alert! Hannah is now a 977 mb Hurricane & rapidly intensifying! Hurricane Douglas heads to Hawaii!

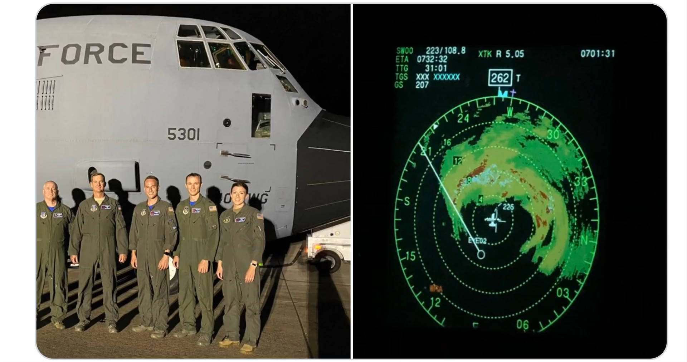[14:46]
that's oh hurricane penetration sound really good right now so yeah 976